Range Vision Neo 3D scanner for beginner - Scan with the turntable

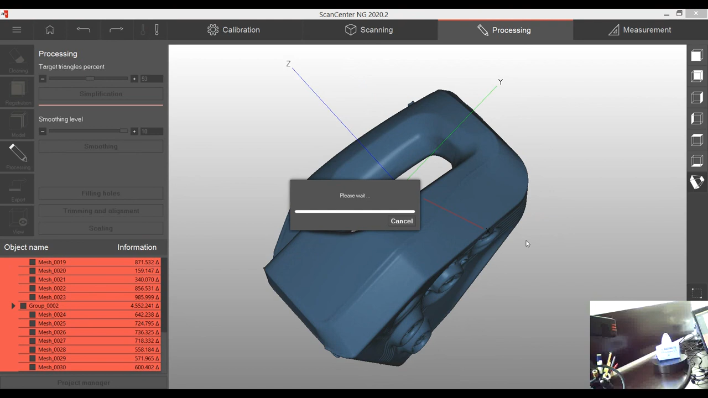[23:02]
say that this model will not suffer too much quality of the scan is good enough that you can reduce it to have the size without any really big problems regarding the quality